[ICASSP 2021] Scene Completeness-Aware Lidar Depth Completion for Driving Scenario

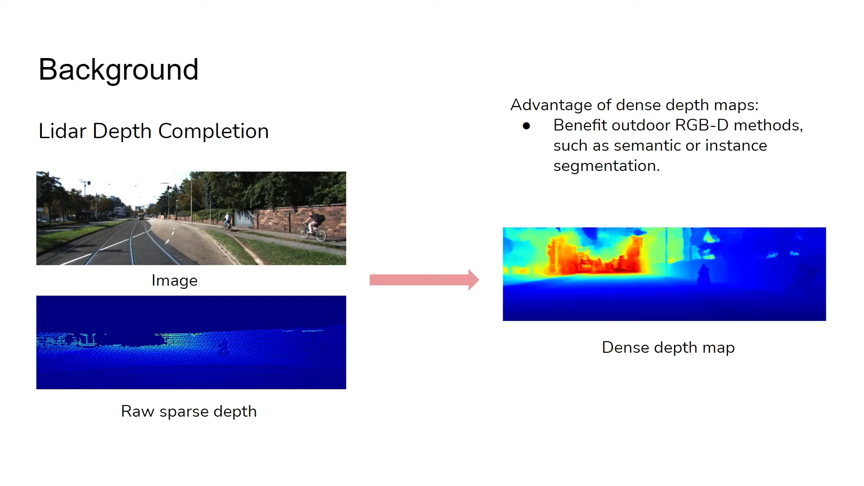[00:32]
vision tasks for RGB methods such as semantic or instant segmentation. These are illustration examples using the state-of-art depth completion methods. We can see that the overseeing structures are skilled and distorted even using these state-of-art methods.
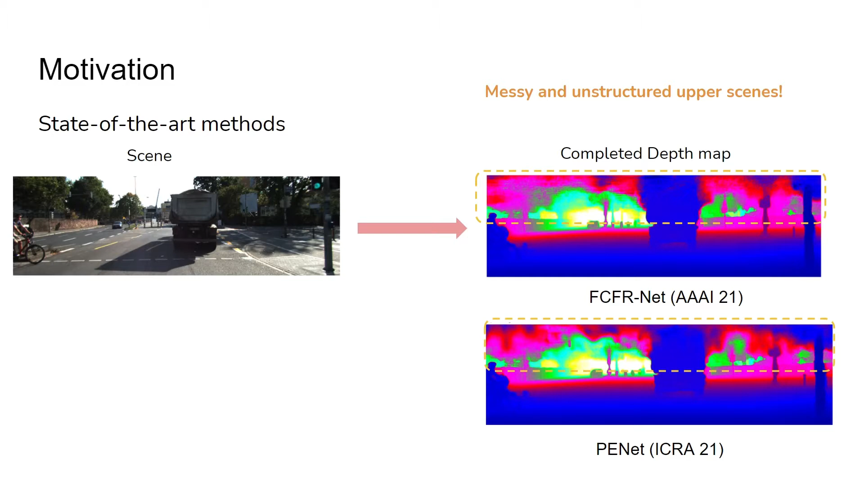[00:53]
This stands from that no ground truth annotation is acquired in existing datasets like Kitty. Since the semi-dense ground truth comes from accumulating LIDAR measurements across different frames, and LIDARs have limited angular resolution and scan lines. LIDAR. Therefore, for the upper scene structures,
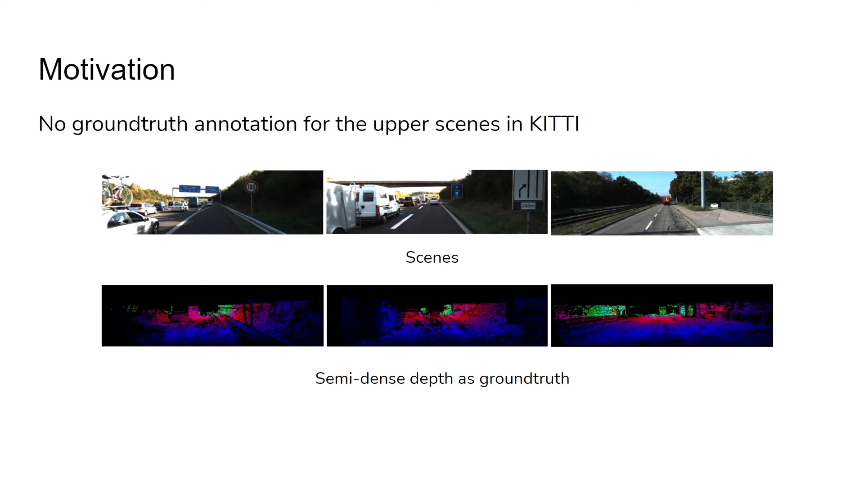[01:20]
they are void in the ground truth depth. However, for an RGBD method, an object-level inconsistency would result in ambiguity, since information from imagery and depth do not pair together.
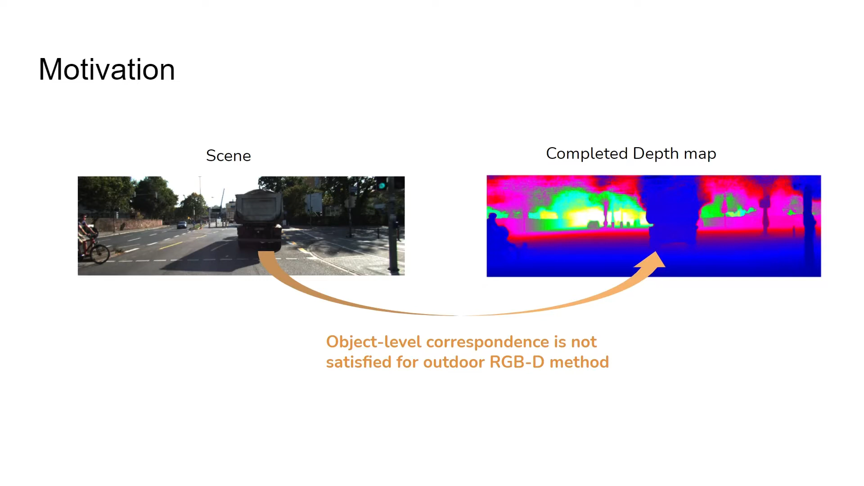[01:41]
However, this issue we call scene completeness is mainly ignored in the previous work since, for one, depth completion is treated as a standalone task for them. Second, outdoor RGBD methods are hard due to the obstacle of outdoor range sensing.
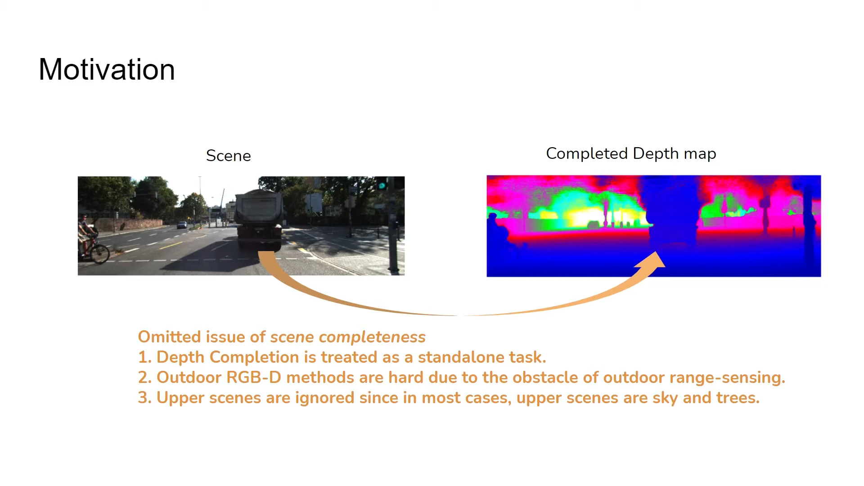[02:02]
Third, outdoor scenes are ignored since in most cases, outdoor scenes are sky and trees.
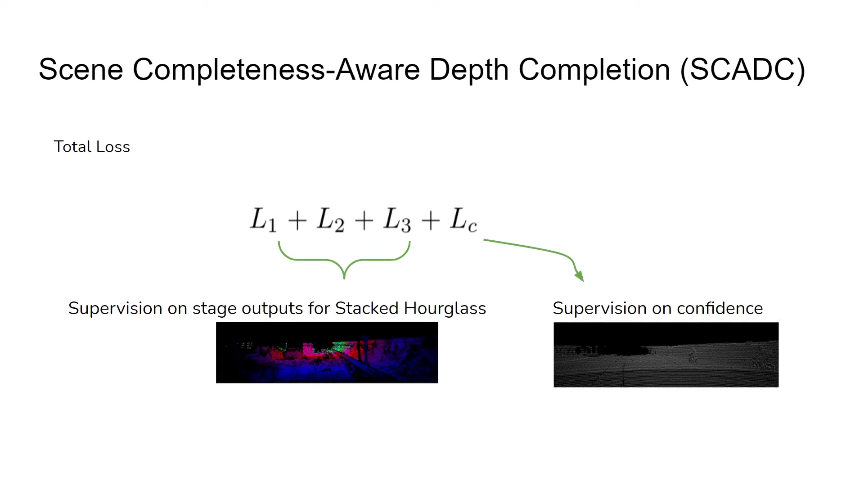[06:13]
We have supervision on stage outputs for stack over glass networks and the supervision on the confidence maps. We have the following discussion. First, upper scene structures come from the prior knowledge of sterile matching. The structures are retained through the depth fusion by the given relation. Since LIDAR could not capture the upper part, their confidence scores are almost zero.
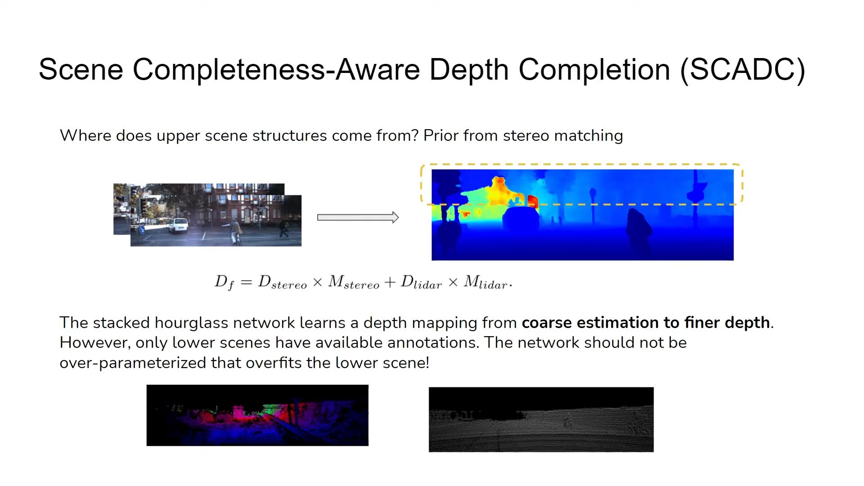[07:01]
However, only lower scenes have available annotations. The network should not be over-parameterized. That could over-fit the lower scene depth regression. Here we show results of over-parameterization and over-fitting. When the network is too deep, the upper scene structures are distorted and become irregular.
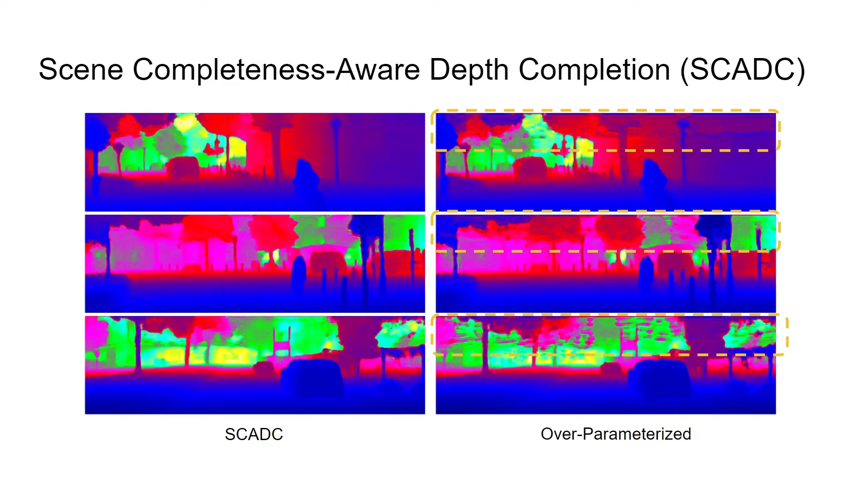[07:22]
The left column example comes from a proper size neural network. Advantage.
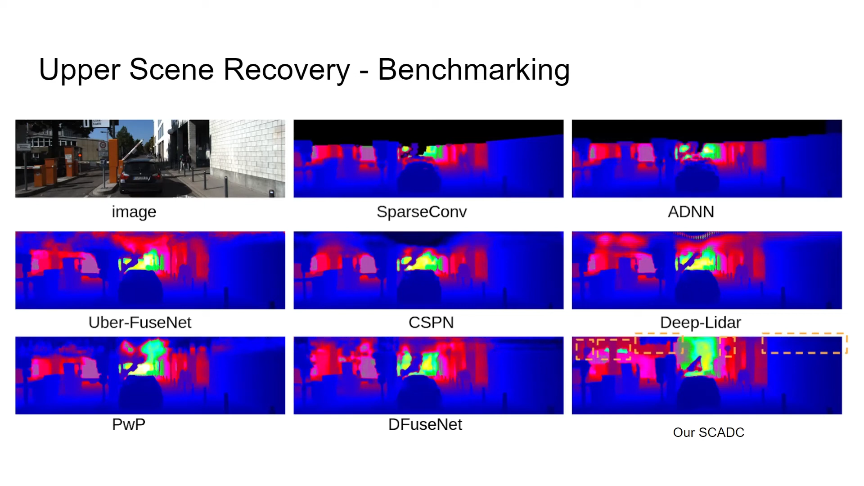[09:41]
Among these methods, only our SCADC can reconstruct the upper scene structure. The other work, they either reconstruct a void area or irregular or distorted areas for the upper scenes. Further, contrary to the prior work, we study the applicability and the practicability for the completed depth maps. We validate on RGBD outward semantic segmentation with our scene completed aware depth maps.
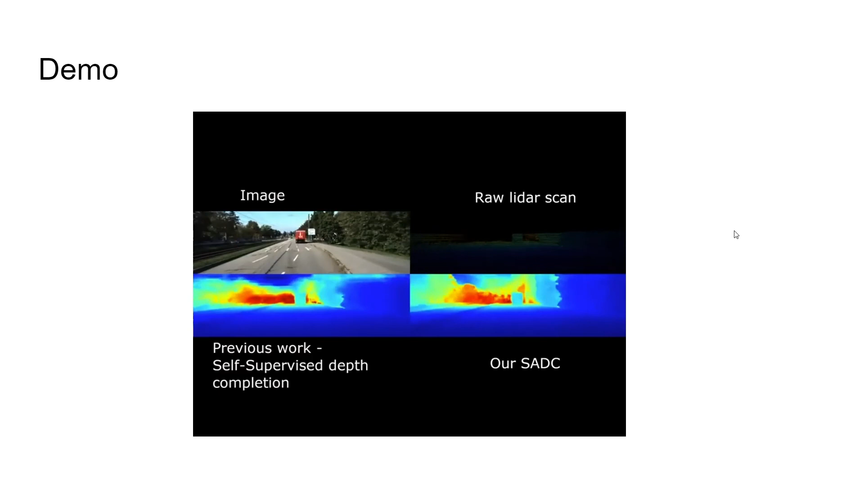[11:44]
And we can see that there is a huge truck driving in front of us. Our SC-ADC could correctly reconstruct the depth. And for the next example, we are driving in the campus. And there are a lot of trees, cars around us. And our SC-ADC could also correctly reconstruct the whole scene depth and attend a scene completed aware depth. And also, we can see that there is a huge van just passing by.
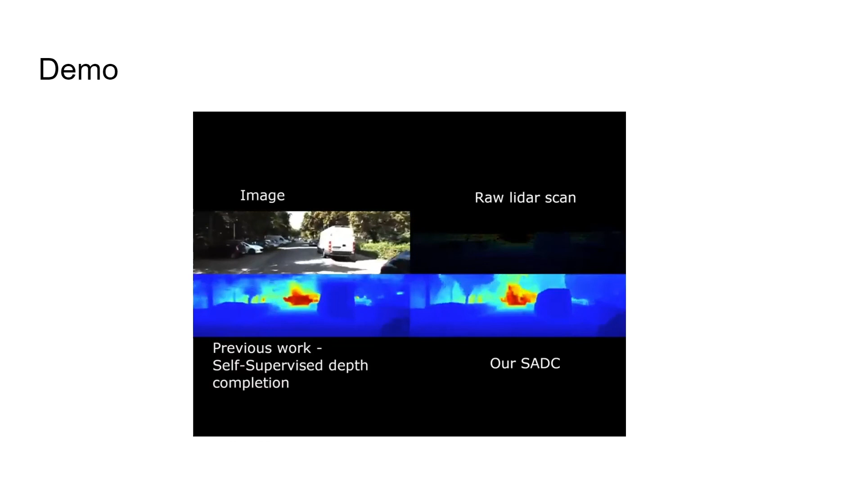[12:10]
And our SC-ADC could reconstruct that.
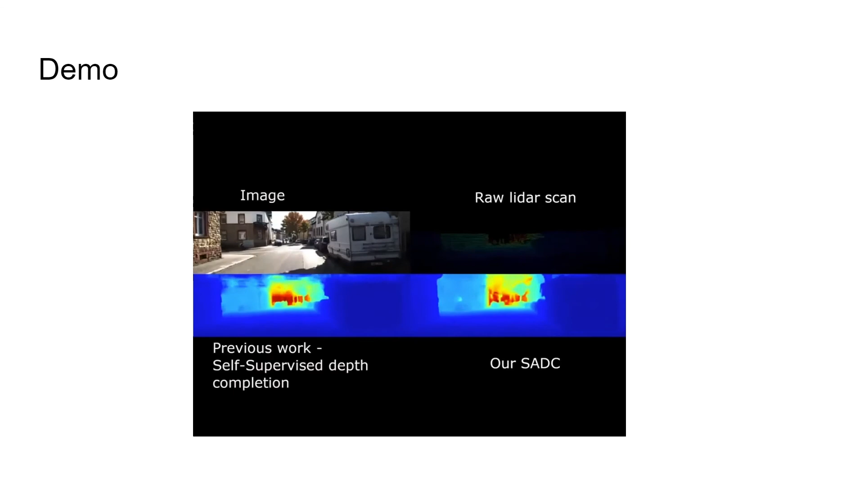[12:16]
And the last example is shown by driving in the city.
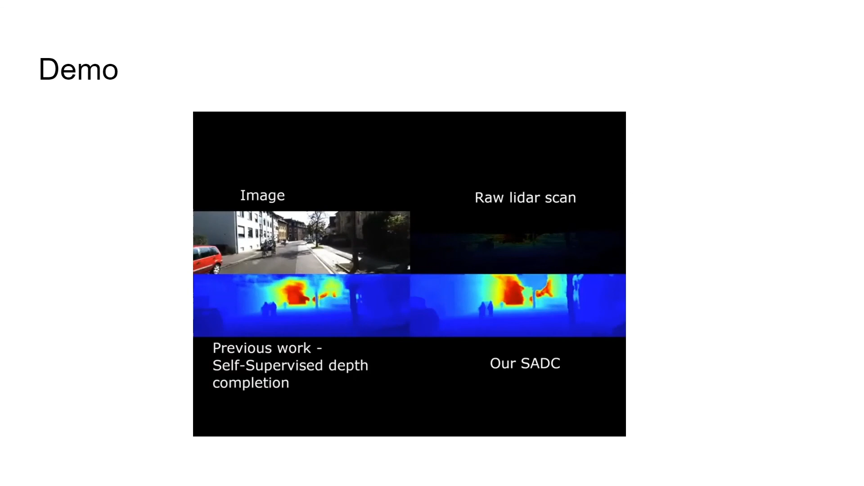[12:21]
And we can see that there are a lot of pedestrians, riders, trees, or buildings around us.
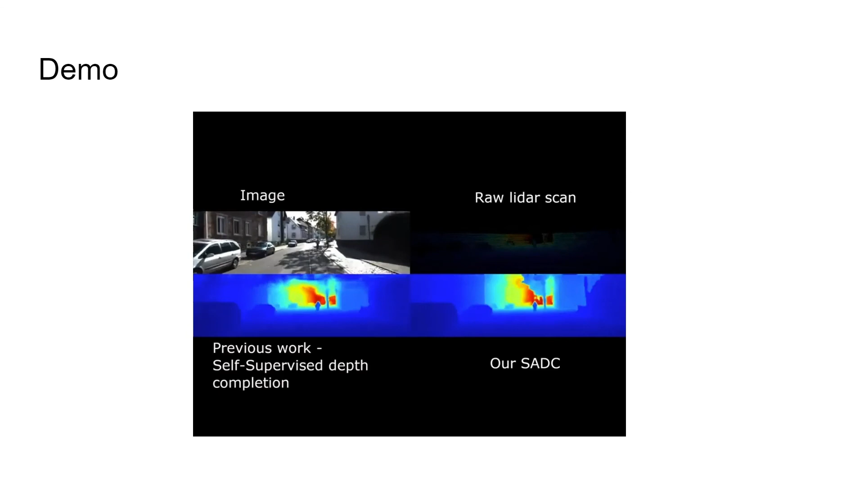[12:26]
And this is a complex scene. And our SC-ADC could also correctly reconstruct the scene depth.